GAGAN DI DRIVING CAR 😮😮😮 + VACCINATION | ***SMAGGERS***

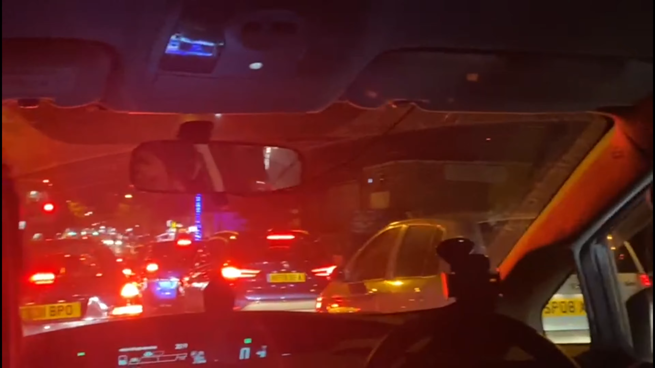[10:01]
इतना लंबा ट्रैफिक है भैया, क्या ही ये तो इंडिया को दिल्ली को फेल कर गया। मतलब आज वीकेंड है ना, तो सब मोस्टली रेस्टोरेंट्स और होटल रेस्टोरेंट्स में आया है,
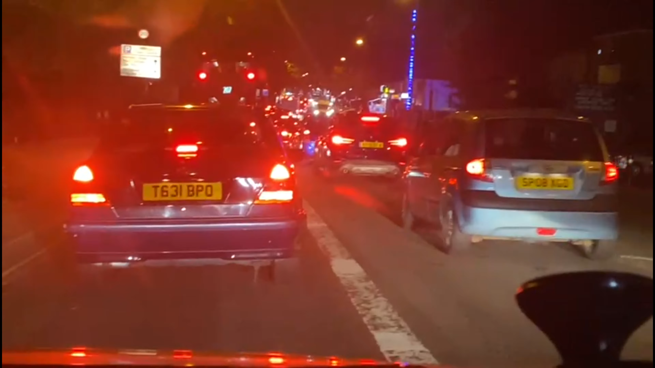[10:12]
दैट्स व्हाई वीकेंड्स में बहुत ज्यादा ट्रैफिक होता है, स्पेशली शाम को क्योंकि सब अपने जॉब से फ्री फ्रा हो आगे, क्योंकि साउथ हॉल है ना, साउथ हॉल में रेस्टोरेंट बहुत मशहूर है, इंडियन रेस्टोरेंट वगैरह है, सारे बाहर से आते हैं यहाँ पे।